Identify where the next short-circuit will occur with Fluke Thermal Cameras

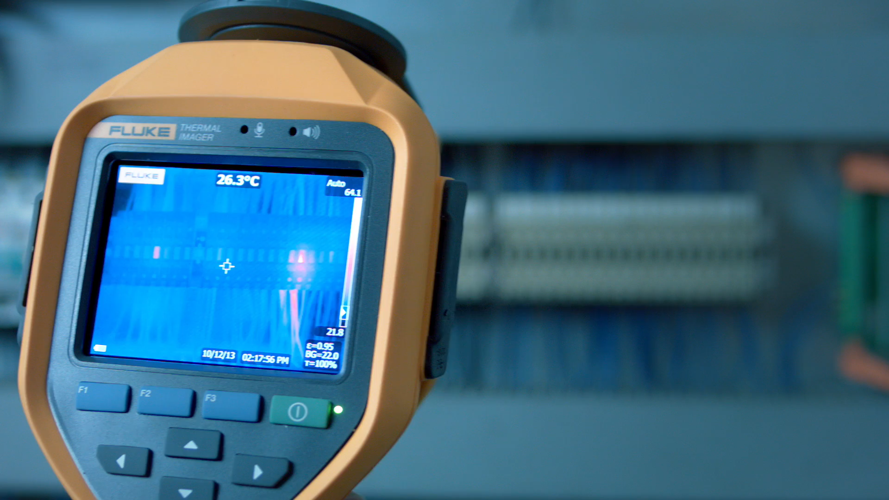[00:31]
On screen: spot 26.3°C
one of the terminal connections shows the overheating. In this case, probably just a loose connection. However, if this is not detected at an early stage, it could cause serious future problems.
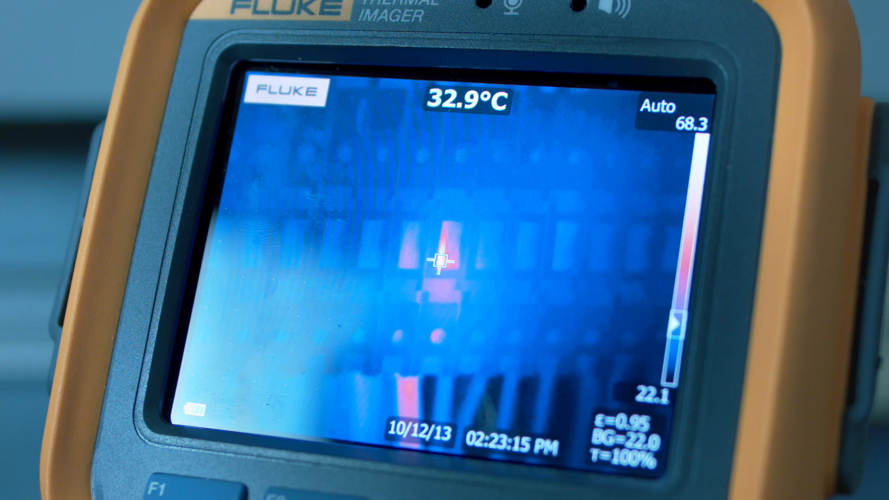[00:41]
On screen: spot 32.9°C
The temperature is very high. The cable has probably lost its insulation and needs to be checked to make sure there is no risk of a short circuit.